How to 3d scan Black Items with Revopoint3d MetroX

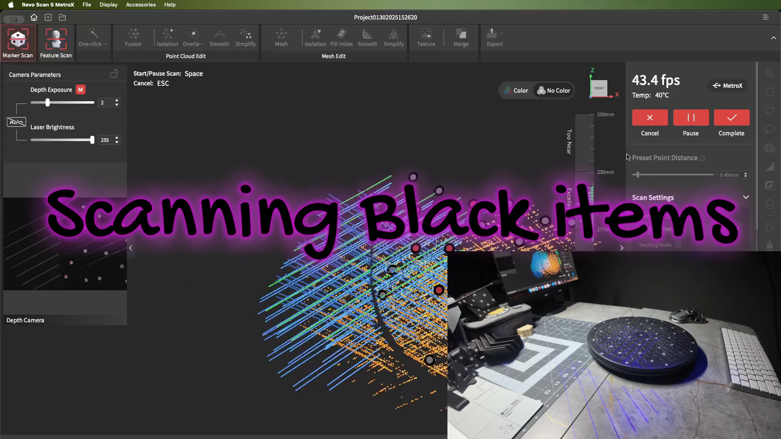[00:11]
scanning black items is pretty easy as you can see here I'm scanning this black turntable it's a lazy susan with my markers on it I'll show you in this video the basic steps that you take to scan something
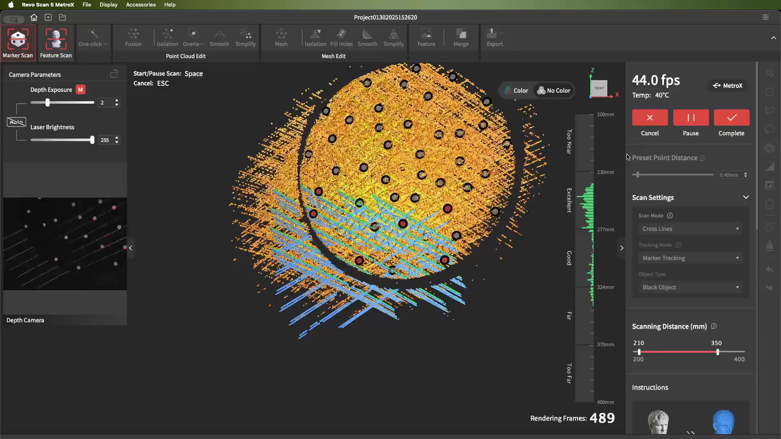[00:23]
that's black it's best to use laser mode
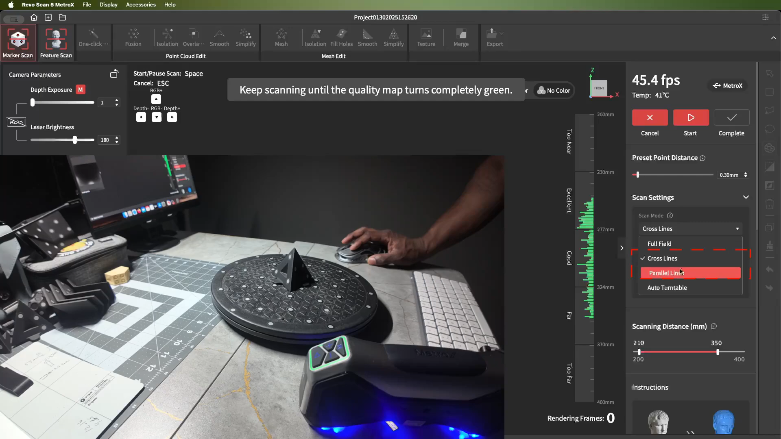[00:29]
you can do the cross laser or the line mode then you want to do object type black then from there you just start scanning most of the time you will not
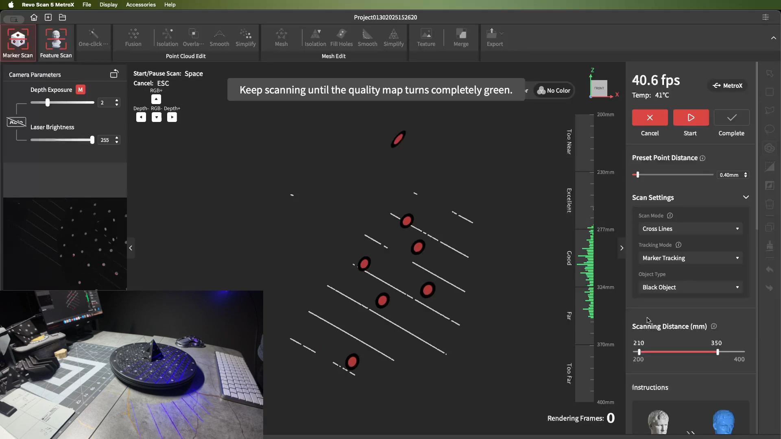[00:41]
have to adjust the brightness or the exposure you just start scanning
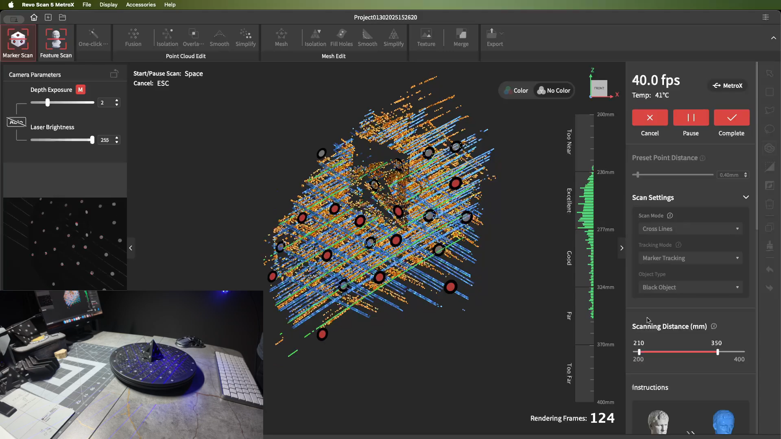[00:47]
and see if it's picking up well if it's not picking up enough then you can increase the exposure but right here is picking up just fine so I knocked the exposure back down
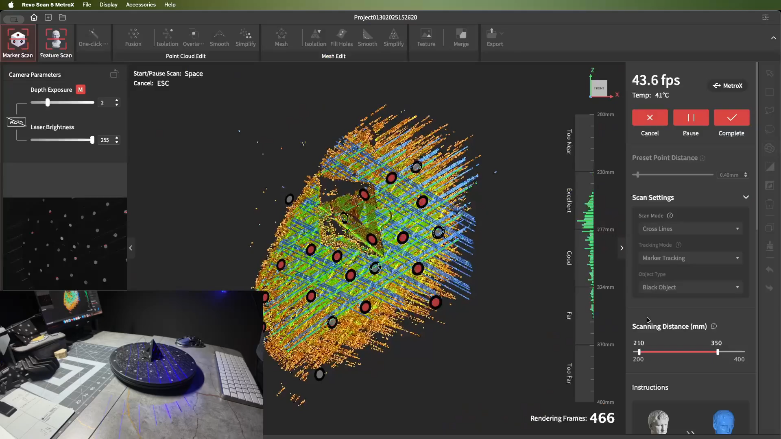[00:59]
then you simply just scan away just like it's scanning any color
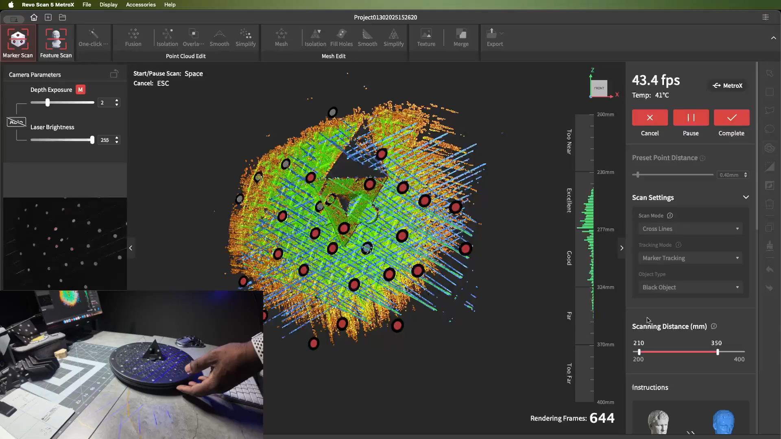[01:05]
the laser picks up the color black very easily so it scans perfectly
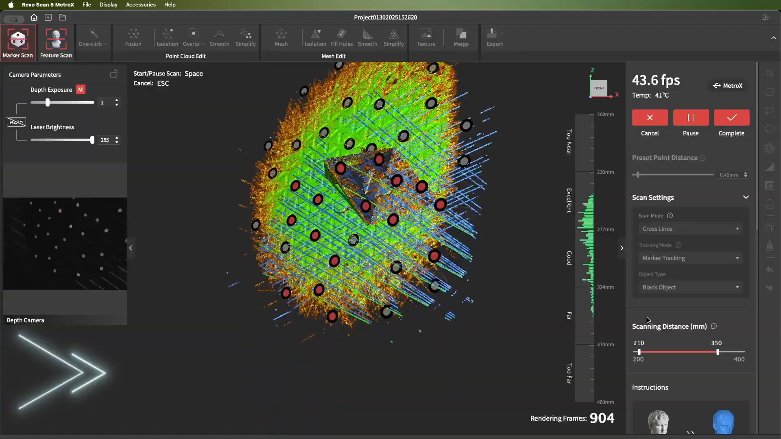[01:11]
and here I am scanning it just fast-forward through this part
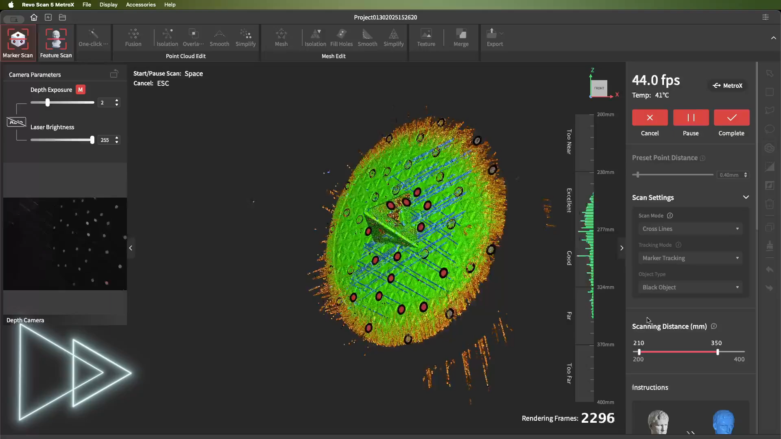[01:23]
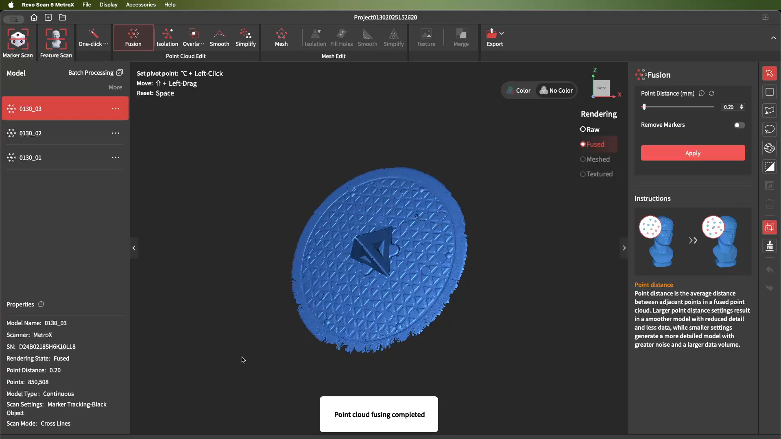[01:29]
as you can see it came out just fine there's a few holes where I could have rescanned it some more
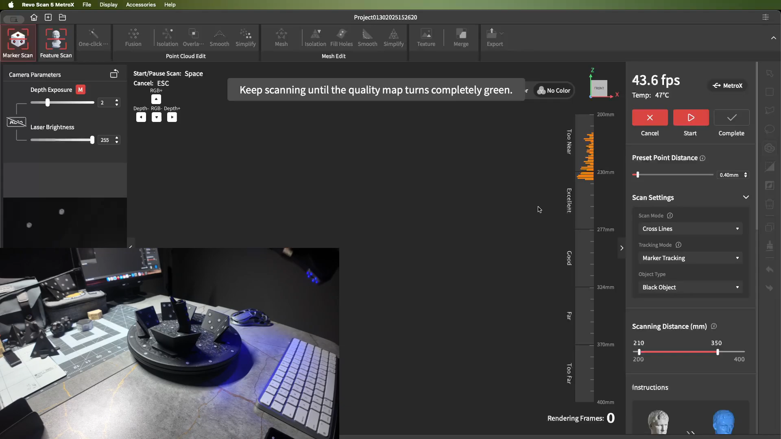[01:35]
here I'm going to be scanning some black plastic it's for my airbrush it's the handle for it and again the same
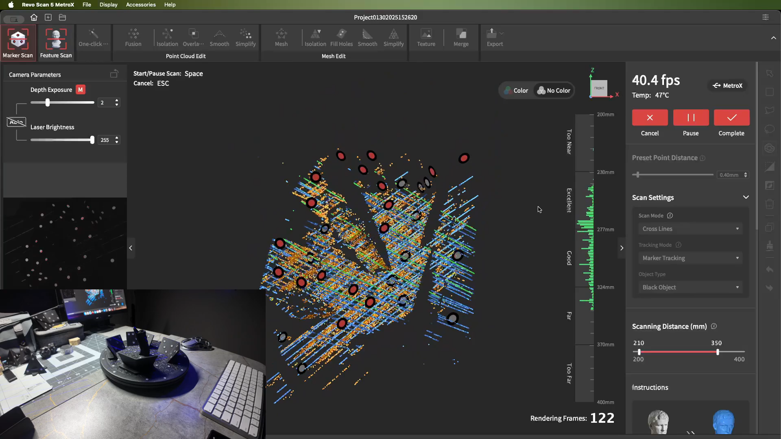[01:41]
process you pretty much can use any laser mode and just scan as normal since the laser it picks up black very well